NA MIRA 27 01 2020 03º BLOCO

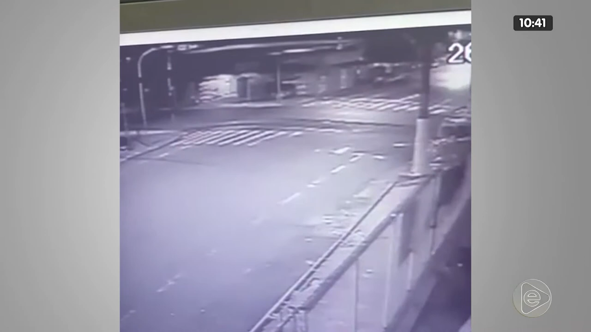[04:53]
Essa é a cena do momento da colisão. Olha só, gente. Que violência, gente. Por isso que a gente ressalta aqui pra você o cuidado de você ter no momento que vai dirigir, no momento em que você tá ali,